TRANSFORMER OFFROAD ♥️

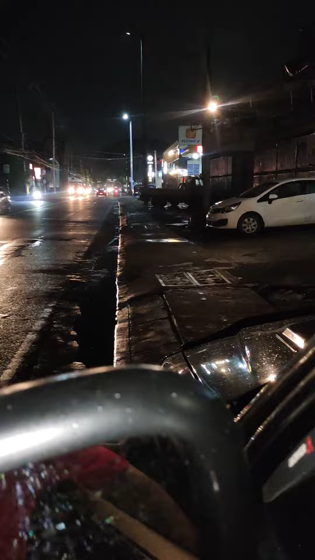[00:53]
Pakita ko sa inyo, ito yung loob, naka tint si sir So ito yung low nya, white Ito yung looban Sobrang tint nito yung sasakay ni sir Ayan yung ilaw Ayun yung low nya White Then pwede mo na syang i-turn sa yellow Pag gusto mo, pwede yung sabay So yun o,